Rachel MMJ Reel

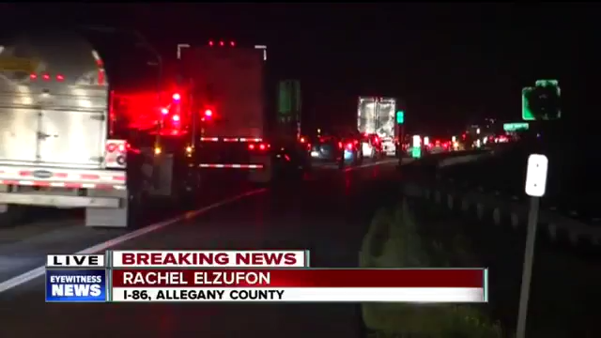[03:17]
Traffic just barely crawling. We estimate we've maybe moved a quarter of a mile in the last 45 minutes.